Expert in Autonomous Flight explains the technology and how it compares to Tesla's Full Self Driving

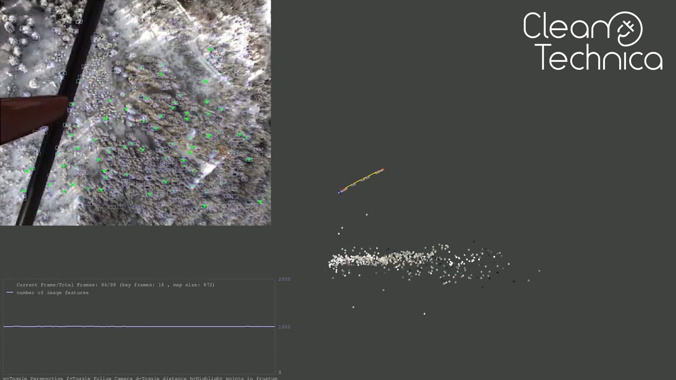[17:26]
And why this is very powerful is because you are currently at the level of GPS in terms of functionality to basically help you gain an absolute position in the world.